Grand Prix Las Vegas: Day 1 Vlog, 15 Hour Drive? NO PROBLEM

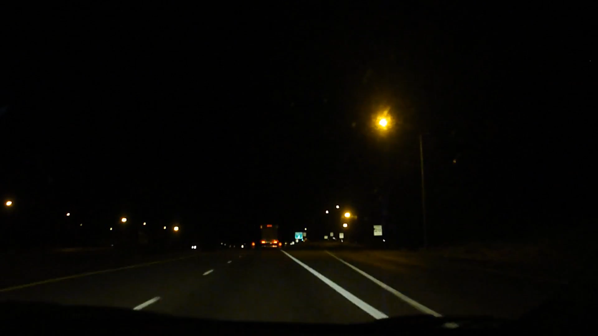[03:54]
about to leave utah hooray 111 miles to go in the dark of the night find out yes still driving
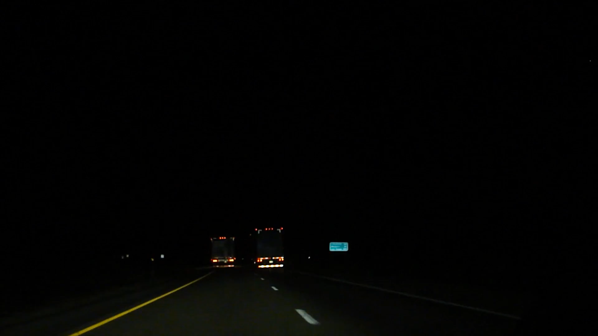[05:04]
sometime 109 miles okay and we are crossing
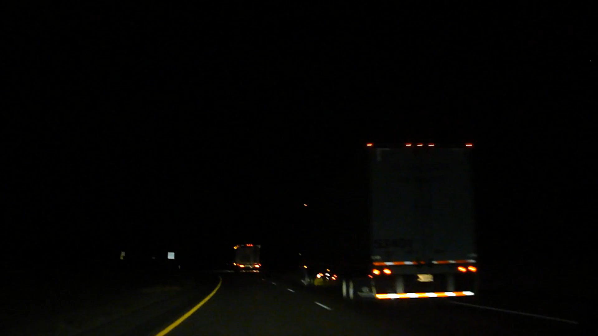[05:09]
into it according to my gps in about five ish second there yeah i see the sign and and arizona we're gonna be in arizona for a little bit there's a arizona sign it's hard to make out here because you can see that blue one you see the blue one
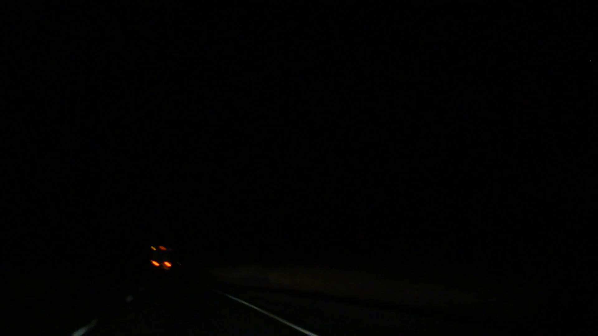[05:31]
there okay so we're gonna be in arizona a little bit and then we're gonna hop into nevada so yay yeah so time to get to back to that stephen king book back to back to audiobook cheers see y'all yeah this is gonna be completely dark and impossible to read but according to the gps we're about to get out of arizona welcome ourselves to nevada hey look that's a sign is that it your side of the road no no it's not relevant oh yes it's right behind that we are on the right
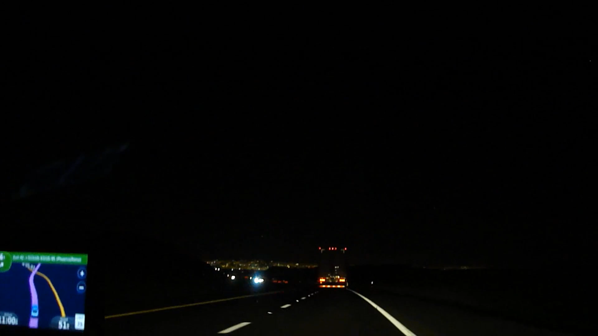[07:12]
over hill see giant valley of light guess what that is guys if you guessed vegas you're right yay we're actually 16 miles away and you can still see it wow there's nothing but darkness around and oh my god all right i finally figured out how the zoom works yeah the zoom is very very slow
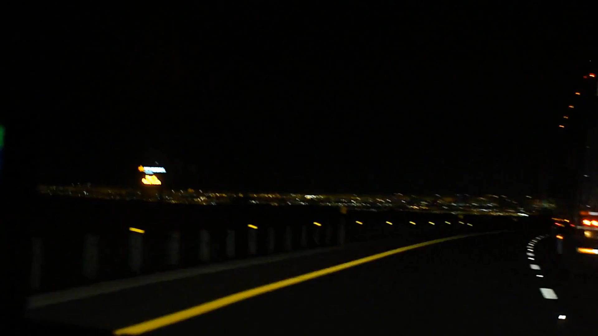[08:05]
all right let's pass this truck yeah it's going pretty slow probably admiring the view as much as there's a giant circle of light you can only see the bear's outlines from the camera but it's there
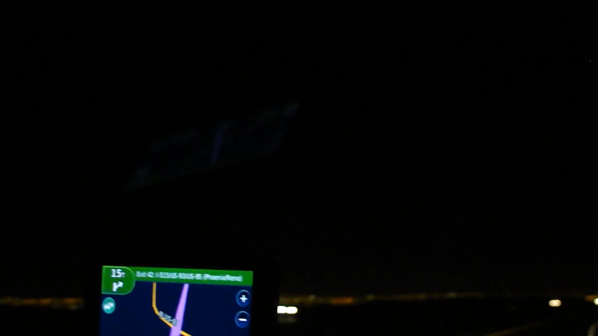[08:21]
i uh i can't see it because i'm driving yeah it's like right in front of you though oh yeah i can like i can get casual glances but i want to keep my eyes on the road yeah we're only 15 miles away you know let's get there yeah wow that's a lot of lights that's that's for certain yeah it's like a lake of light it really is vegas comes alive at night baby woot woot okay all right keep